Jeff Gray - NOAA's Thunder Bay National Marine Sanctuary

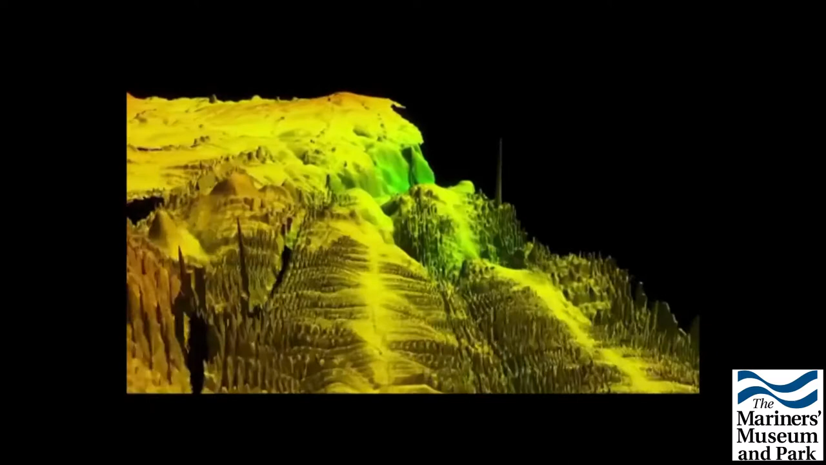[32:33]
Because it's so deep out here, we use the multi-beam sonar itself. We're actually going back and forth, painting the actual seafloor with sound.
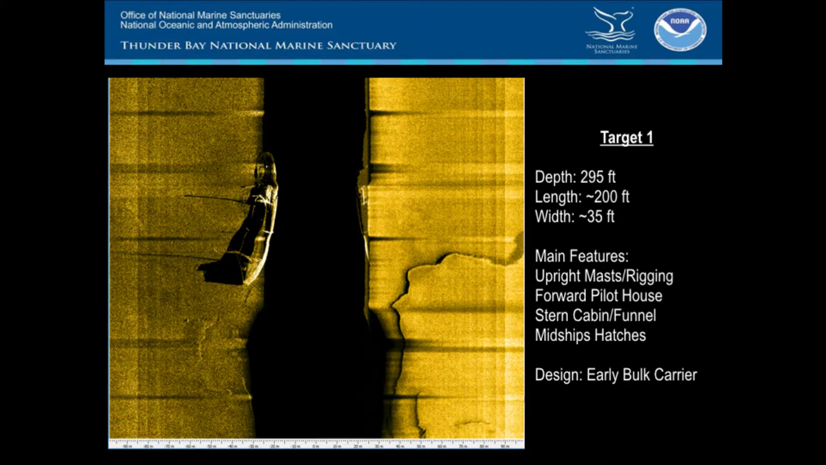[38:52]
Here you can see the image of it, the sonar image of it here. Great one. And then a second one here that is kind of buried in the mud, turned over on its side.
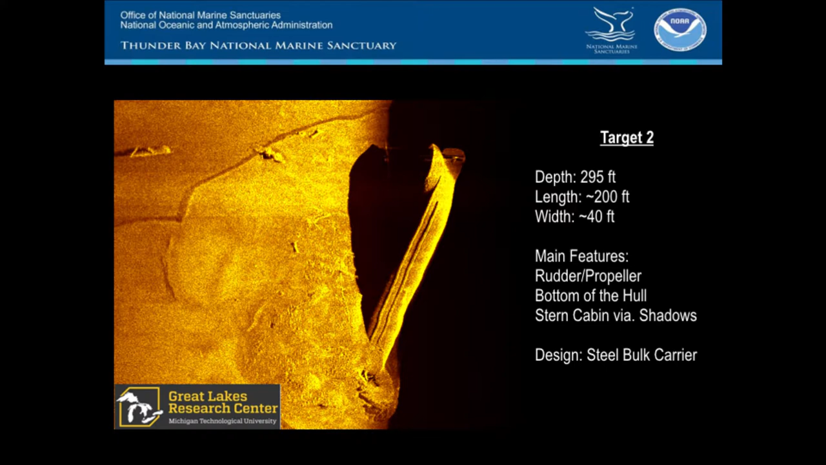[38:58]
You can see the rudder there. And so we found those.